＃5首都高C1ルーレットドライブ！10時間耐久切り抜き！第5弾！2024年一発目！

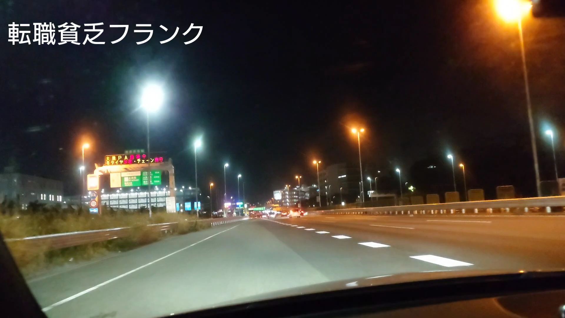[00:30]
多いパーキング、出たところです出るところかなんか見た感じ、交通量がね、結構多い感じがするよね多く多いだってまだ、帰省のあれがちょっと残ってる現在時刻ね、21時19分さあ、とりあえずまた車来たところで、切り抜きでやっていきましょうはい早いぞ!
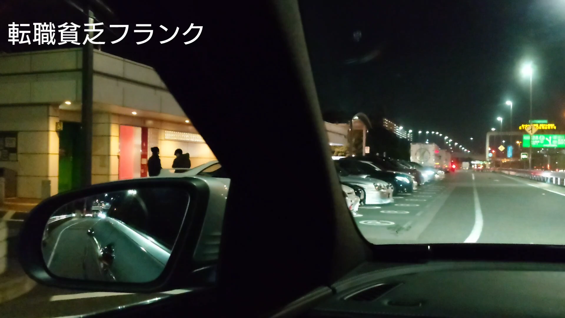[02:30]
そうだよねほらいるじゃんシビックポルシェ2台いるじゃん赤と青ほら33もいるじゃんインプもいるじゃん涙目の180もいるじゃんここ2台雲電とかすごいなやっぱりね大黒風されてみんな逃げてきてるなるほどでこっちにもZだろこれおースイスポボールいるじゃん今動画上的にミラーがかさまったか分かんないけどポルシェ映ってなかったかもしれんねそうでしょ緑と赤んだよ痛いじゃ
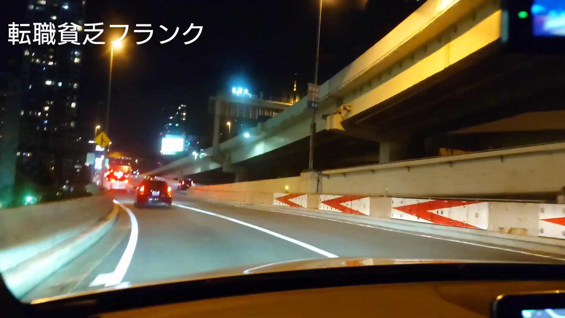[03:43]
じゃあまた遭遇するかもしれないねあれはありそう33右後ろへんじゃんあれさっきの車にさっきのやつっぽいねおーあれはGTSかなうん多分ちょっと置いたいねあ置いたいですねちょっとちょっとズームガス落ちるわはいじゃあ1回切るなんか来てんねまあまあ早くない?
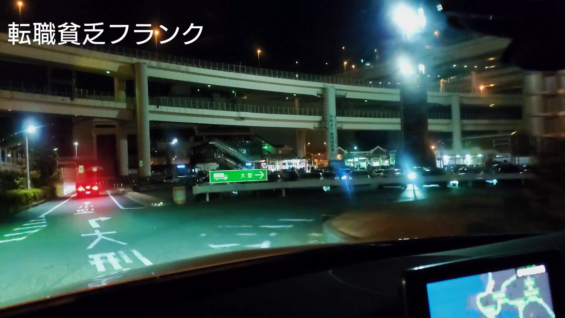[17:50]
うわー柵できてるマジで奥でいい奥でいいよいや柵できてんじゃんやばっさっき走ってた車とかいるねねほら本当は柵できてる笑えねえわ
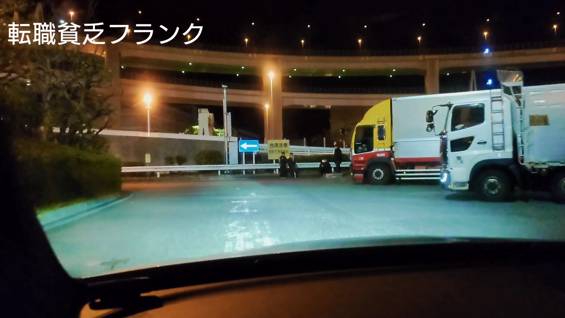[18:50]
みんな生き出しをきたりしてるからやばくねみんな見てんじゃんみんな動画撮影してんじゃんダメだよここ生きるとね死んじゃうからそうここ生きるとねツイッターにあげられちゃうからねほら行く静かに行くんですよしでーっと白川来ましたねほら飛ばしないほら飛ばしないねしでーっとジェントルなんだこれなんとかねもう一台来るよもう一台ジェントル
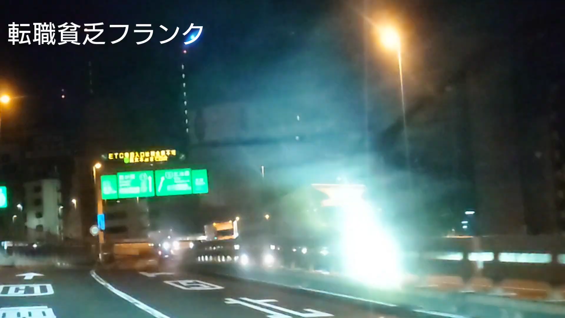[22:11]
右から1台眩しいめっちゃ眩しいOKだったはや